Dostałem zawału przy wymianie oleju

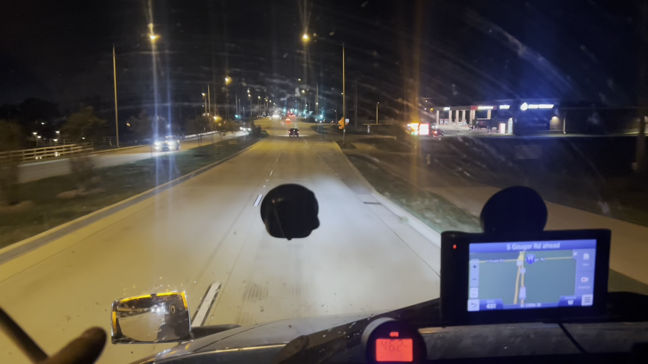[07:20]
nie ma się co tam spinać 15 tysięcy to jest taka bezpieczna granica po dziesięciu po prostu już trzeba się przygotowywać do oleju dobra a ja jadę po palety i ooo ja wyhamuję
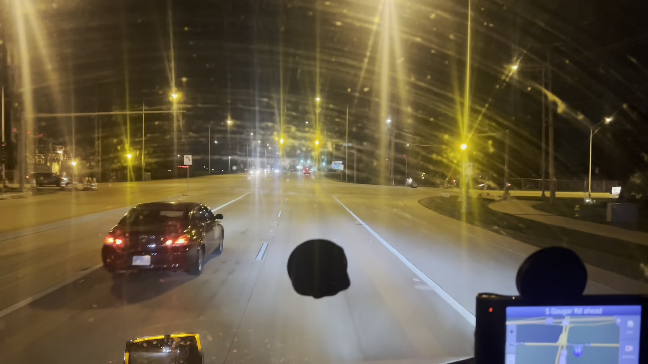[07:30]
jadę po palety i do Wisconsin niedaleko dwie godzinki drogi tylko dzisiaj
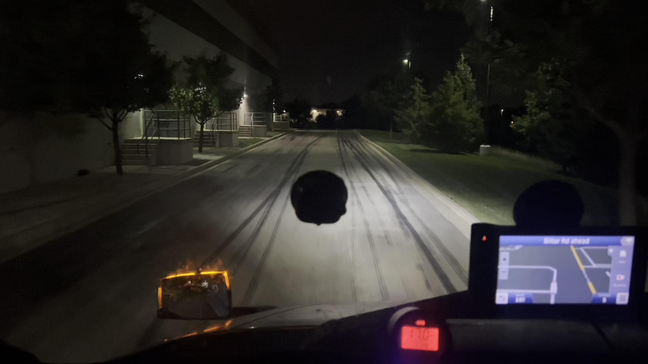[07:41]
ok ok no i tak jakby jestem na załadunku
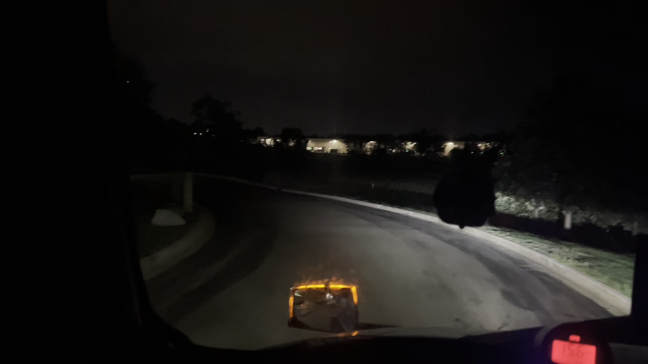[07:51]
gdzieś tutaj te palety niby się bierze o tu jest jedna ciężarówka